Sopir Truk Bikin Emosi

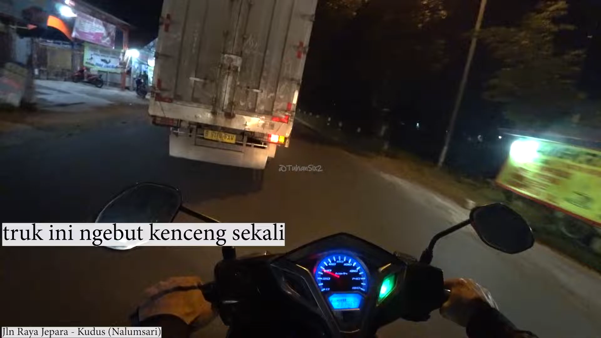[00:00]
Truk ini ngebut kencang sekali. Padahal jalan di sini sangat gelap.
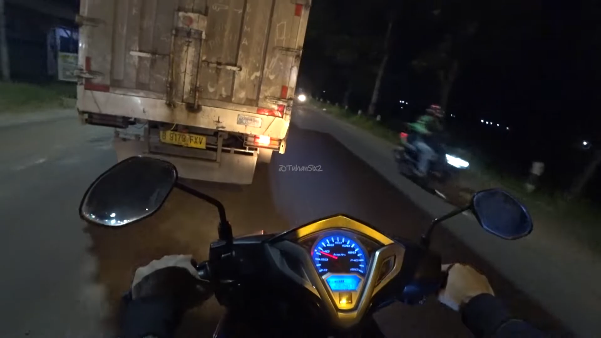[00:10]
Saya ekorin Deh dari belakang. Tiba-tiba.